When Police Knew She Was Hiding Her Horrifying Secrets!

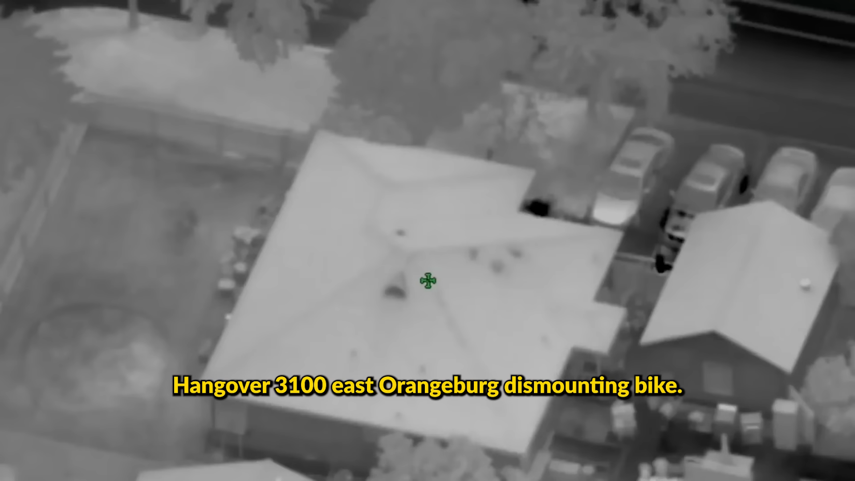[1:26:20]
And walked into the door, 3100 Orangeburg.
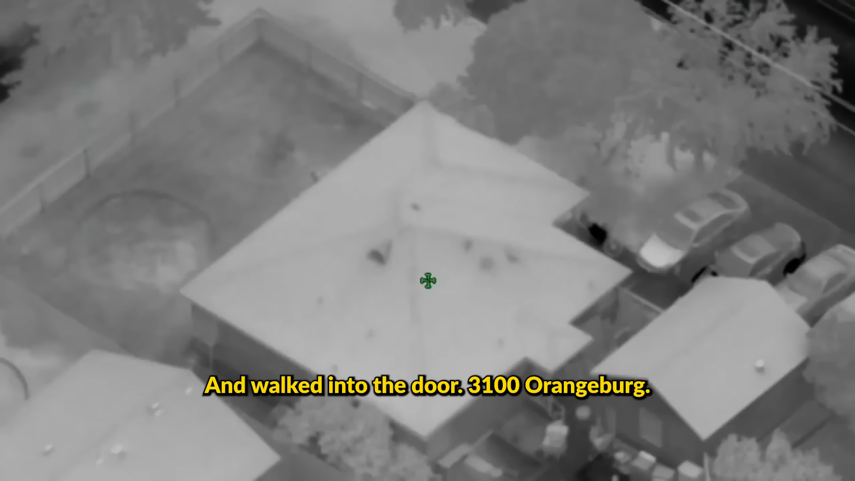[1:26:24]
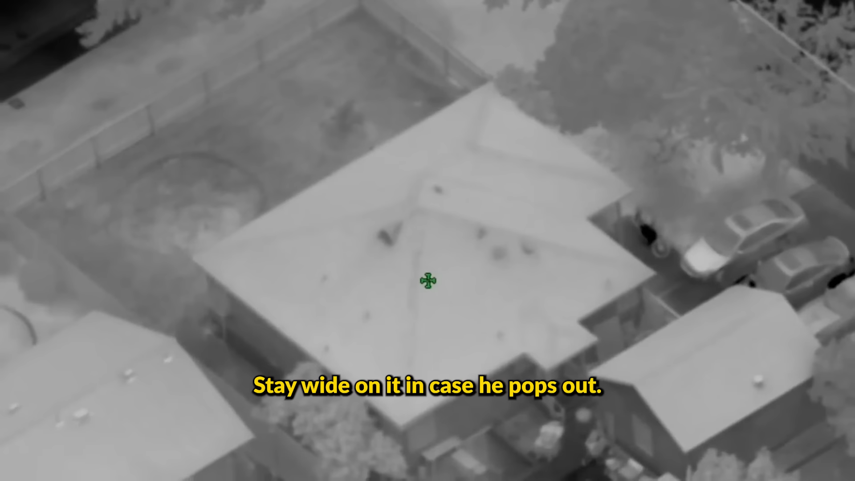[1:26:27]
Stay white on it in case he pops out. Yeah. Hey, we're walking to the door, 3100 Orangeburg.
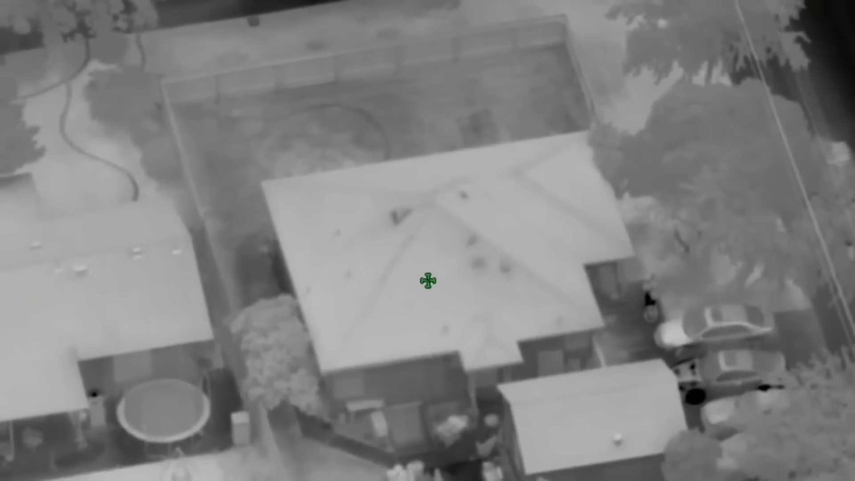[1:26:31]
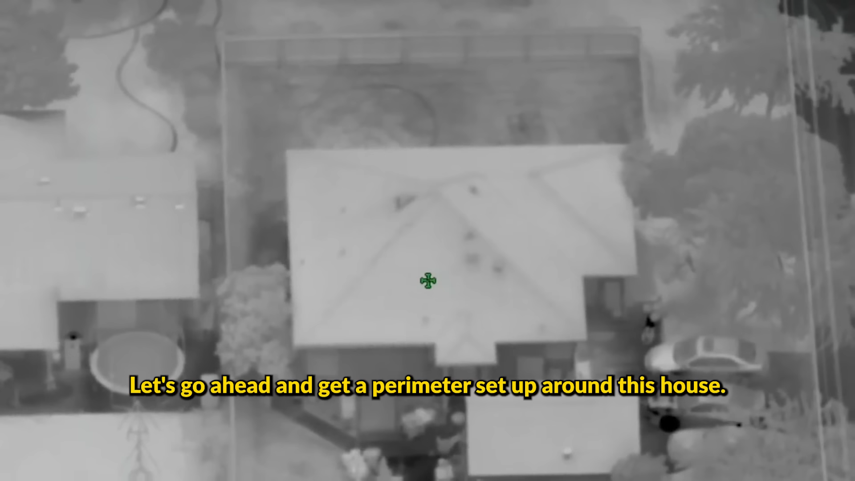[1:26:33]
Let's go ahead and get a perimeter set up around this this house.